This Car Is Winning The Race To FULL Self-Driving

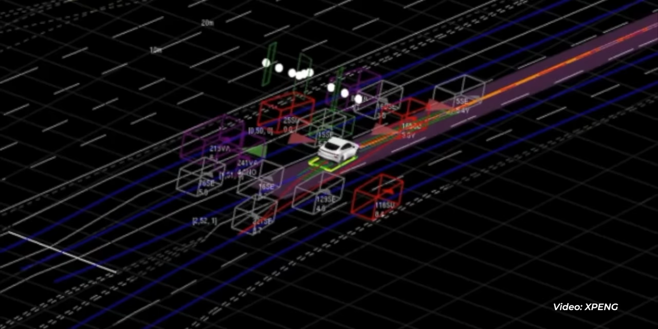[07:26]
You can see the speed camera ahead. It can... I mean, it's very high-precision mapping. Mapping.